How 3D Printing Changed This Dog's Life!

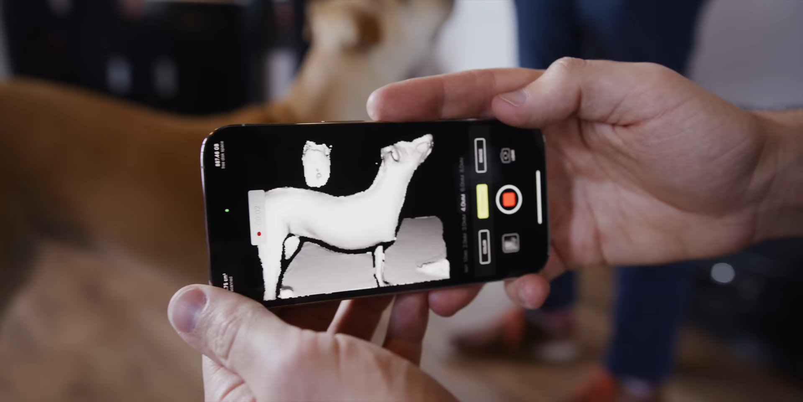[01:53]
solution for just basic measuring so basically once you get Cleo to hold still for long enough you can get a pretty decently